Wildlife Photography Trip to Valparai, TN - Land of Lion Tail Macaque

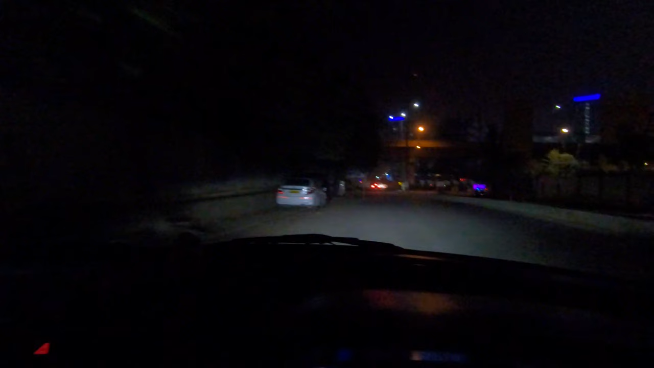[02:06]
So I'm touching Electronic City Road and I think my friend is here.